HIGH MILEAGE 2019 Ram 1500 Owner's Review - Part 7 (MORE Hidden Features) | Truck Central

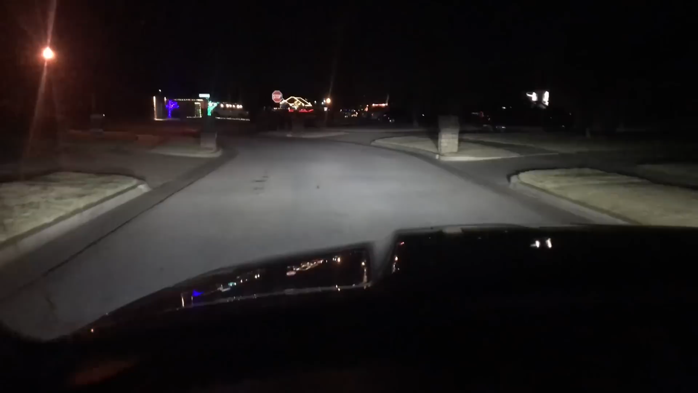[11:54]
two of this series i talked about the self-adjusting headlights and so i'll demonstrate that again here essentially they will turn in and out to the left and to the right based upon the direction you're steering you can see that there
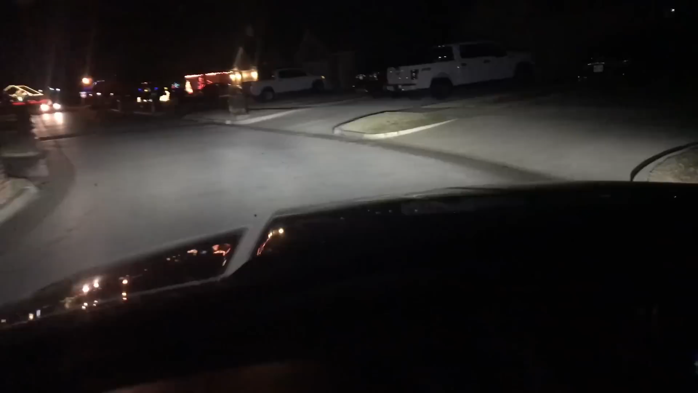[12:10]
you can see that here let me get around this vehicle you see a little bit better so and that is something that i think is only available on the limited trim it might be available on longhorn trim but it is not a default factory setting for just the laramie trim package laramies get the full led